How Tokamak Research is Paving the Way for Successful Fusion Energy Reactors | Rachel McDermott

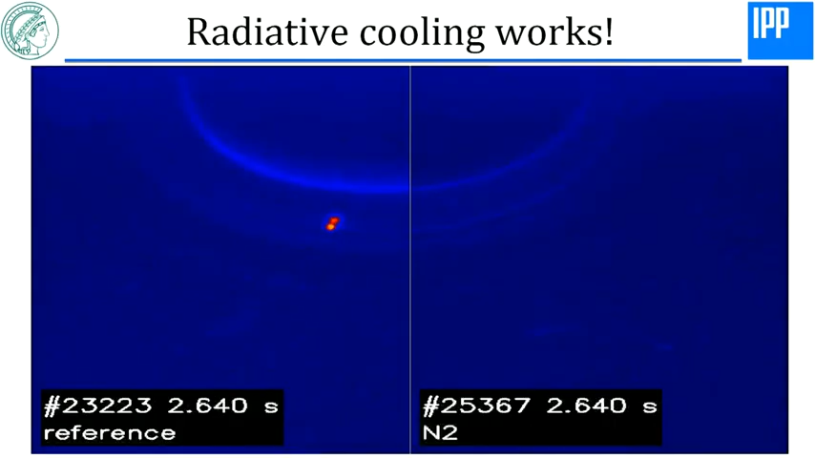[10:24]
And you can see for yourself what happens This is a thermal image So hot things show up as red Cold things as blue And without the nitrogen
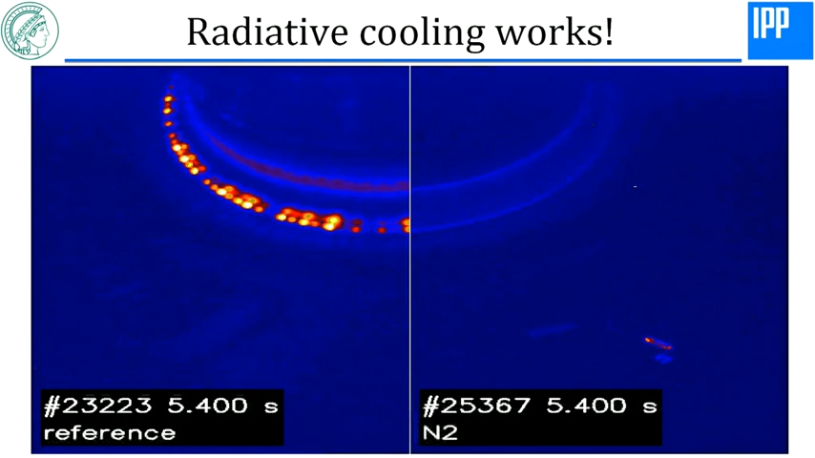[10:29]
This diverter very clearly starts to glow